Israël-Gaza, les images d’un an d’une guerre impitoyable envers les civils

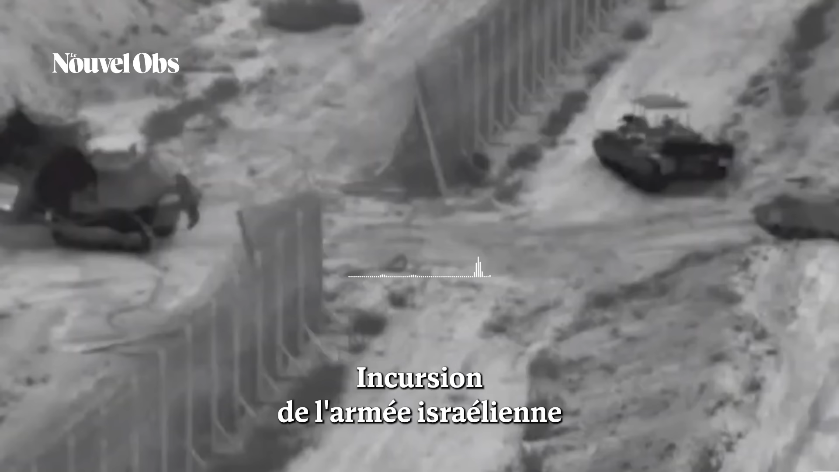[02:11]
Incursion de l'armée israélienne dans la bande de Gaza,
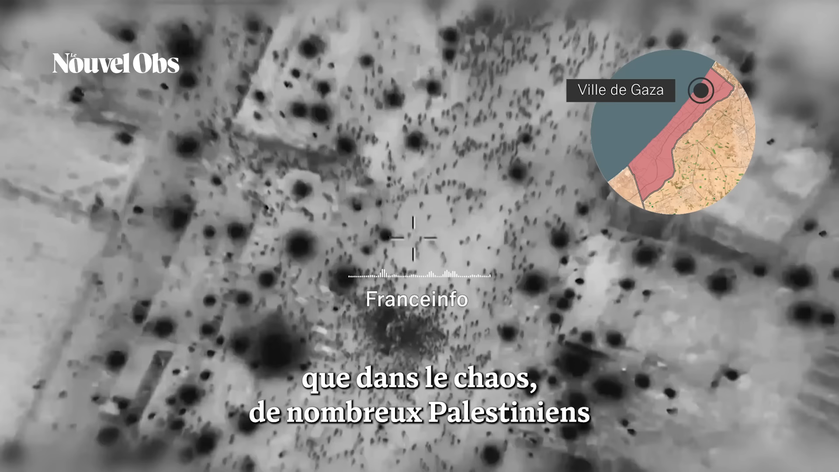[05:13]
de nombreux palestiniens sont morts bousculés, piétinés, écrasés.